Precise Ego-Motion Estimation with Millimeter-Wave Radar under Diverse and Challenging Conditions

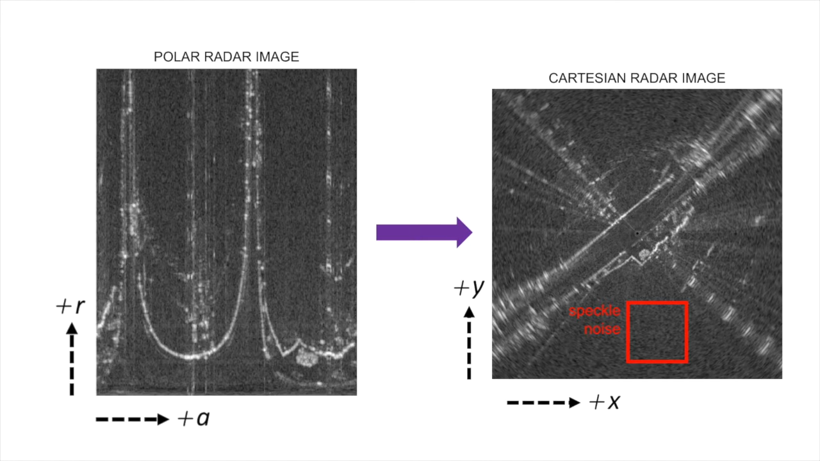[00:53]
It also illustrates a few unwanted effects in radar returns, such as speckle noise and multipath reflections. Our method produces accurate radar-only motion estimation without outlier detection, mono-reliant filters or maps.
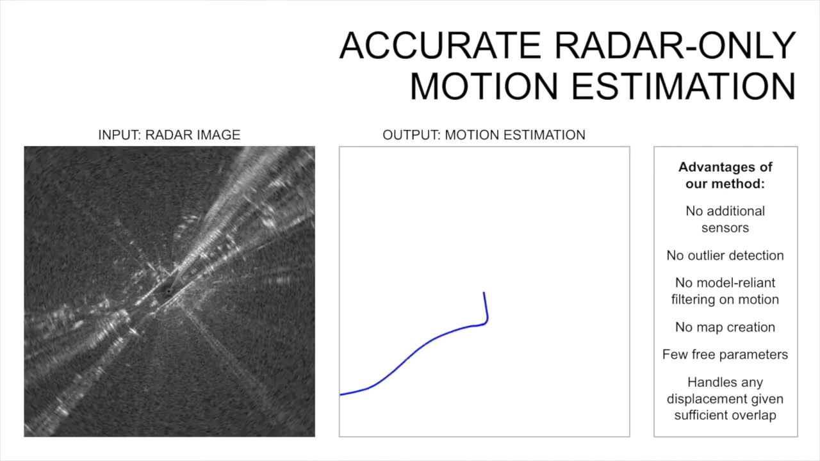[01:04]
It has very few free parameters, all of which are intuitive to tune.